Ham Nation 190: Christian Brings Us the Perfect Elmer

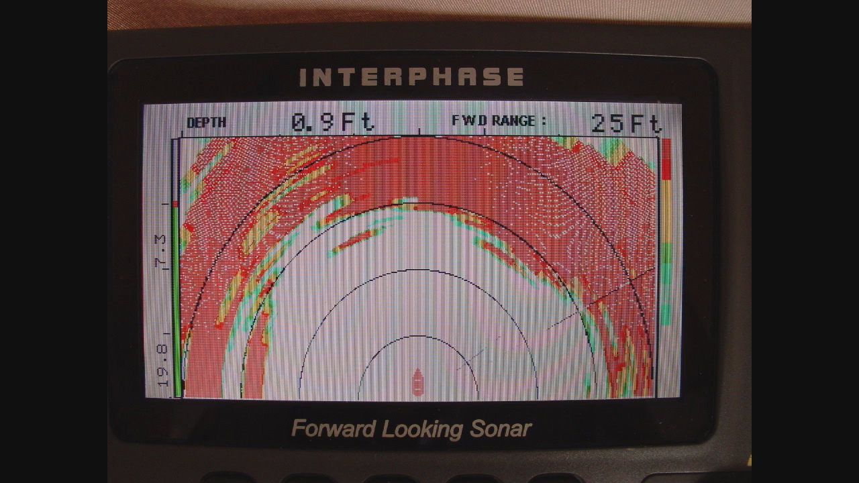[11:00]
On screen: depth 0.9 ft
will cause um uh sound waves to bounce back off of uh phantom objects and it's at warm air mass